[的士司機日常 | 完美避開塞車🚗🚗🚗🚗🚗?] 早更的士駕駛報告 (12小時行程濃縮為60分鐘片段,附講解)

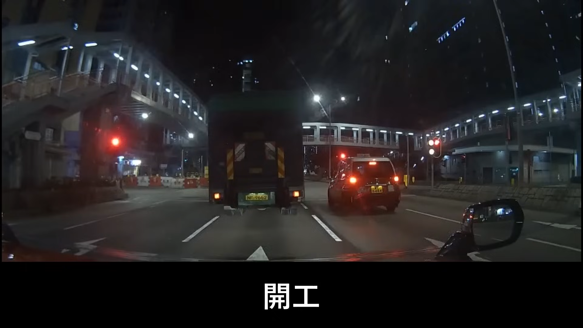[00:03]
大家好 歡迎收看這集的的士駕駛報告今天又來開工要出去九龍現在就經回荃灣路出去九龍因為早上如我之前所說 早上的荃灣通常都比較靜的 你也看到有些車都是空車地出走九龍有些的士 著
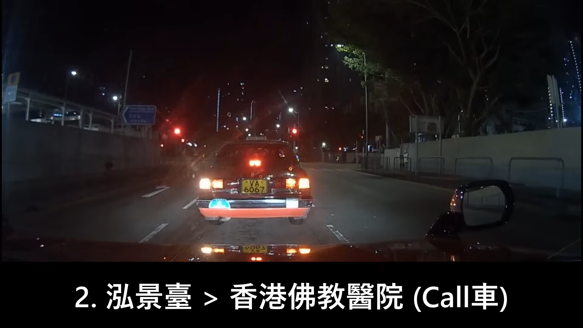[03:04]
這個路線也是有兩條的啦 一條呢 就是農場道就快一點的 一條呢 就是走長沙環道 太子道的那就慢一點的但是慢一點的而已 距離是短三公里的三公里是好多的的士所以就走這個的長沙環道啦好啦這樣呢 就不過呢這些燈位呢 就真的比較沒那麼暢順的